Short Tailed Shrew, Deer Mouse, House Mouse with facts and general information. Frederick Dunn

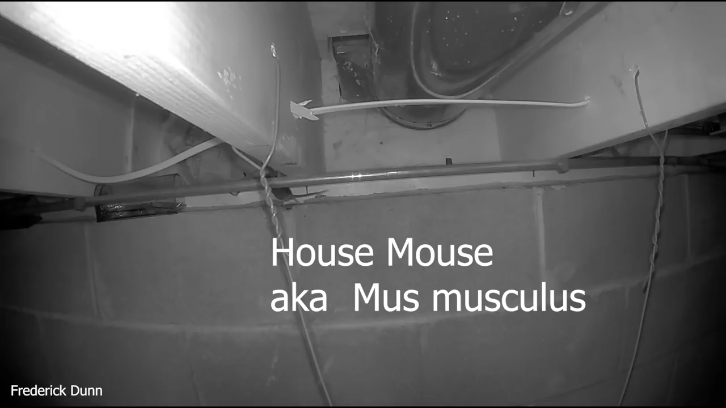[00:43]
In fact, they can run up to 8 miles an hour. So these things are found all over the place. Super agile, omnivorous, they can eat everything, which means that they're survivors. They show up everywhere. They might chew your wiring. They could chew through the studs in your house over time, of course. So we don't want to leave them undealt with. That's why I have a little trap set up there. These little made-to-catch traps, those designs.
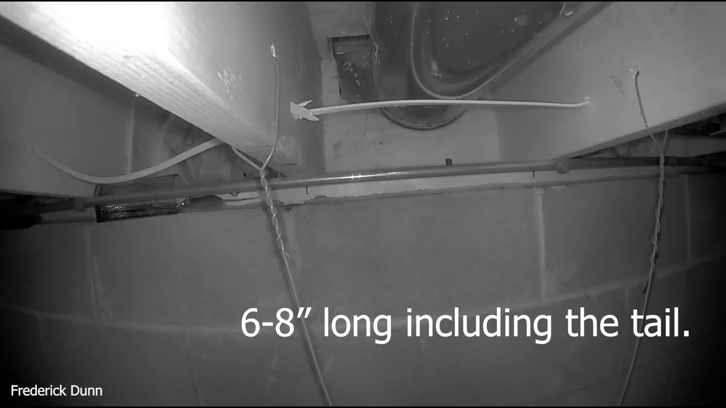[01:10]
Nothing goes in there and gets out, but this little house mouse is too clever to get in and be stuck. So what about it? These things are like 6 to 8 inches long. That includes the tail, of course, but they're tiny. They can go a lot of places. Here's one running along the top of a copper tube here for the water supply of the house. But because those copper tubes run up against the floor joists, it really can't use that as the main corridor. So I've blocked its travels through the top of the cinder block walls with those cages.
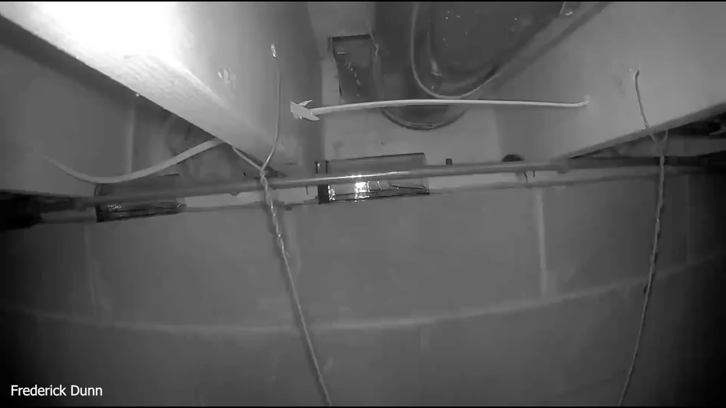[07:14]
Now here's how I'm taking care of them. This is the most interesting part of this video right here. That is not a mouse. That fast-moving little mammal right there is a short-tailed shrew. The North American short-tailed shrew is large. Look how it moves, how jerky it is. Look at the long, sleek face it has. Look at the short tail. Look at that dense, glistening coat. This thing moves like lightning. And what's it hunting? Why did it come into the house?
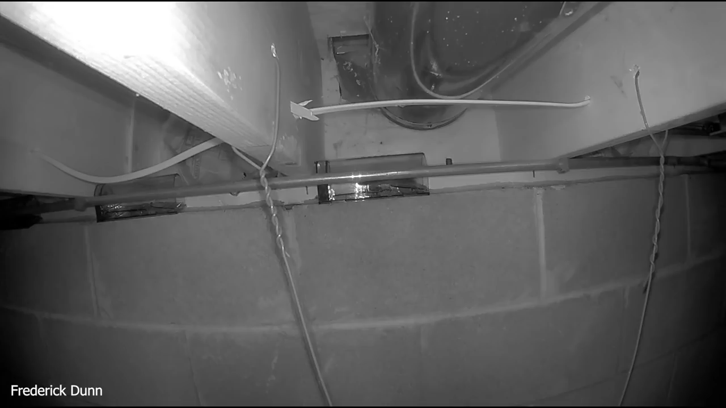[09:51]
And you might be wondering, maybe you could catch him and we'd get a better look at him. Oh, look, he walked right into my live catch trap. Now, he's in jeopardy, by the way. They have a high metabolic rate. They really need, that was a slowed down repeat of the trap going off. They really need to feed.